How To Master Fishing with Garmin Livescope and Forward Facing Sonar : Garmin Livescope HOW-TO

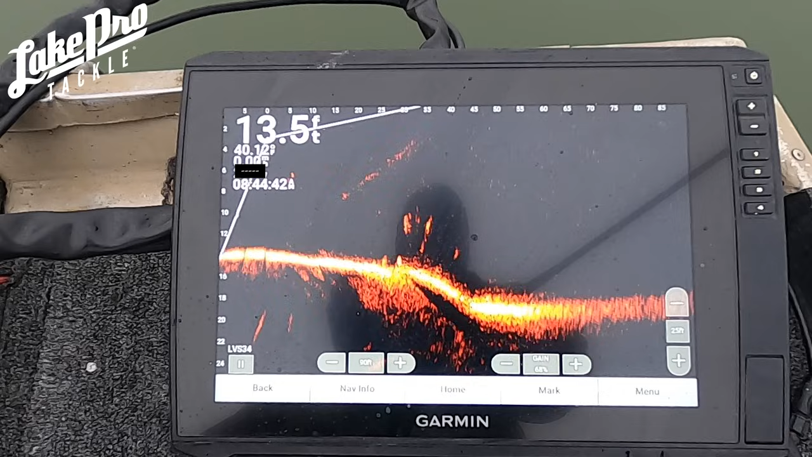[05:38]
So you're able to see the left side of the fish or the right side of the fish.
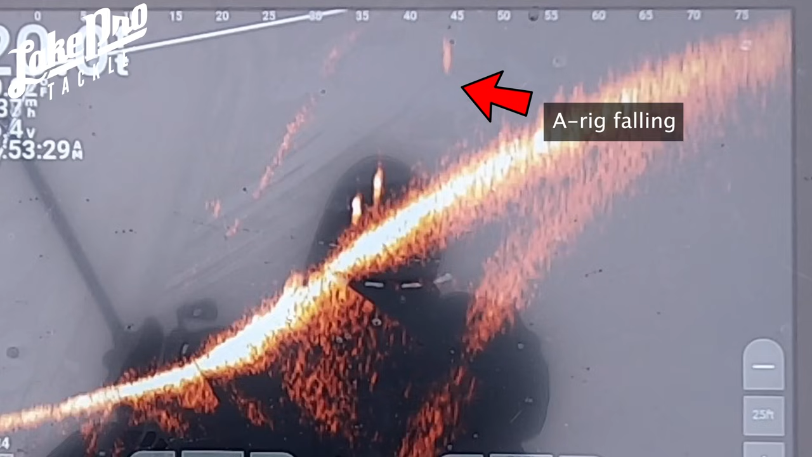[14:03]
you can see that A-Rig is not a small A-Rig. I was using the Shane's Baits Dominator on that one, I believe,
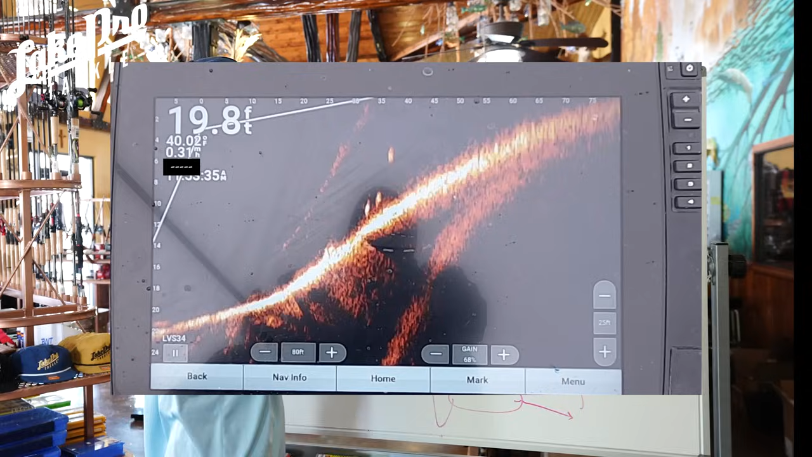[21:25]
On screen: depth 19.8 ft
A lot of the time, if I'm throwing an A-Rig, this is exactly what I'm doing.
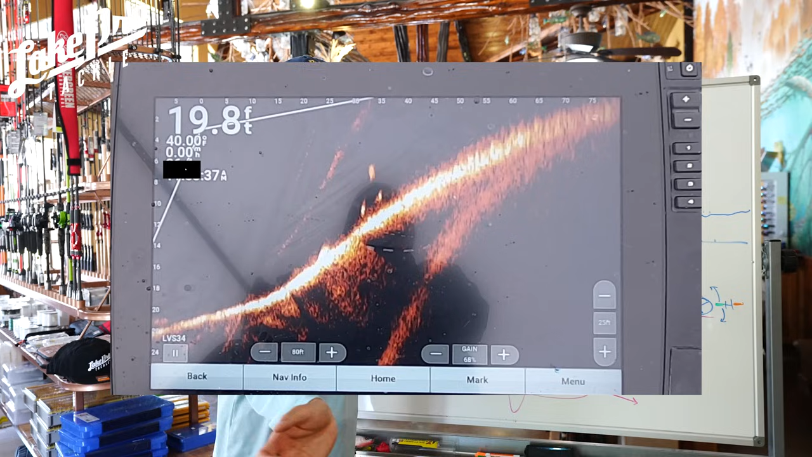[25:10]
On screen: depth 19.8 ft
You can see the disturbance in the water. And that, that all kind of goes back to your gain, your color gain, your color limit, how you have that set up.
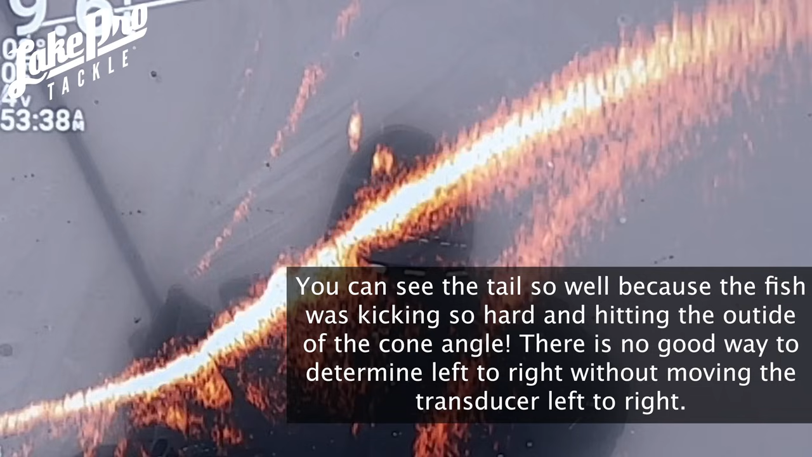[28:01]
Most of the time, you're going to see something like this.
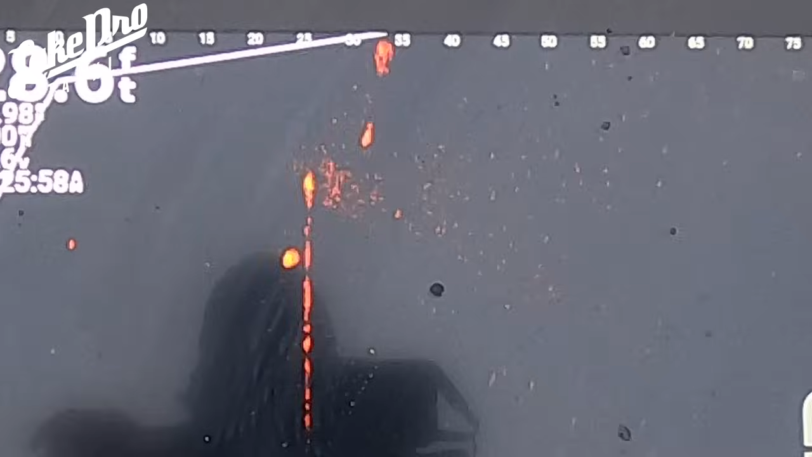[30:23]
you can see my lure is very red, very, very orangey. It's not very bright at all. But as soon as that fish is tracking it, and the closer this gets to the boat,